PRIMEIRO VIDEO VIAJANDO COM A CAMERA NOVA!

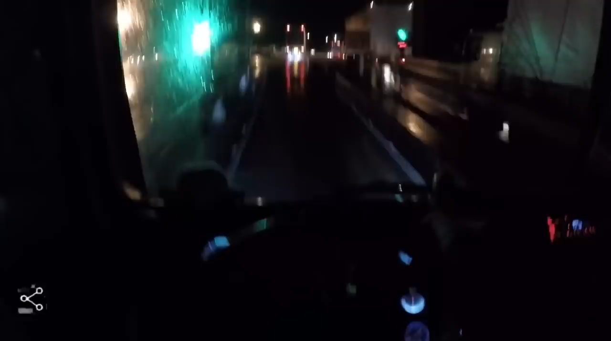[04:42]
Não sei se vai ficar boa ou não. Mas vamos filmar, um pouquinho.
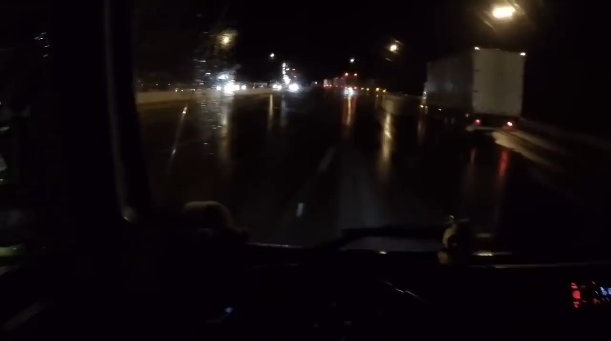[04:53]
O Gil tá ali na frente, ali, ó. Não sei se tá de dar zoom também. Então, sem mexer. Aí temos o... Passando Campina Grande aqui, vários guardas.
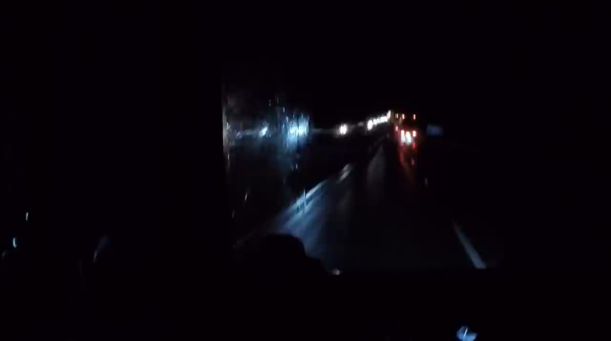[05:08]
Vem de boa. Tô sem rádio, cara. Esse rádio tem que regular, tá desregulado. Olha. Tá virado uma bagaceira. Não sei como é que vai ficar a filmagem da GoPro de noite. Se vai ficar escura, não. Porque eu sei que a do celular não ficava tão ruim, né. Vamos ver a da GoPro como é que vai ficar. Espero eu que fique boa, né.
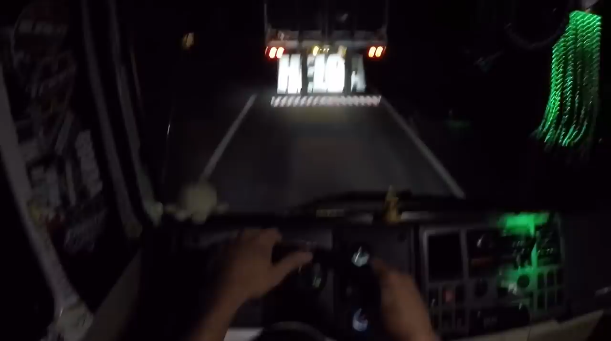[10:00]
O Tio. Vou andar muito perto, porque vai que para. Do nada. Aí dá uma boa. E aí,
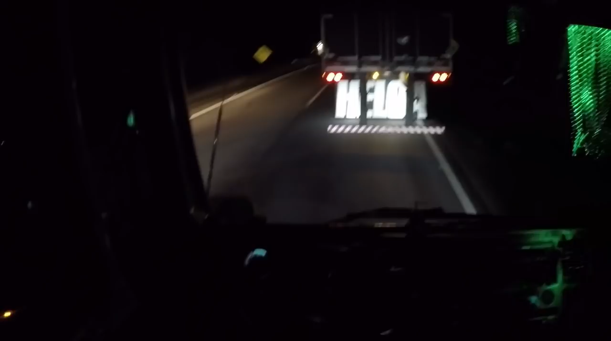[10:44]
a luz. Olha o caçambeiro, tá na pressão, pô.